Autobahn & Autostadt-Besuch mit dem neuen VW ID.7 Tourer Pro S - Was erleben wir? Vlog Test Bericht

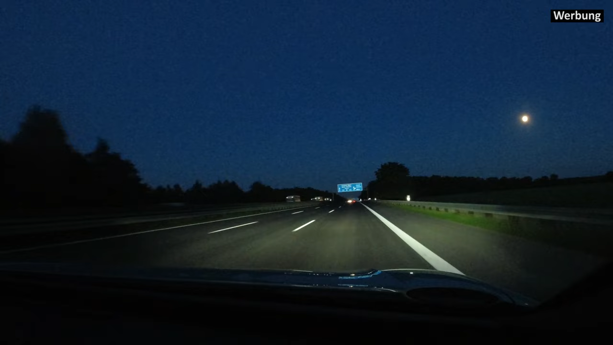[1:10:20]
Wir haben nämlich hier die schönen IQ-Light Matrix-LED-Scheinwerfer. Was können die denn? Die können den Gegenverkehr und die von mir vorausfahrenden partiell ausblenden. Also da könnt ihr jetzt mal ein bisschen zugucken. Ihr seht das ganz gut mit der Leitplanke auf der linken Seite, wie er das da schafft, die mir entgegenkommenden auszublenden. Und das macht er richtig gut, finde ich. Ich kann halt weiterhin mit Fernlicht fahren, habe einen schönen großen Lichtkegel, aber blende kein anderer. Das klappt in 98% aller Fälle. Die anderen sind teilweise LKW-Fahrer.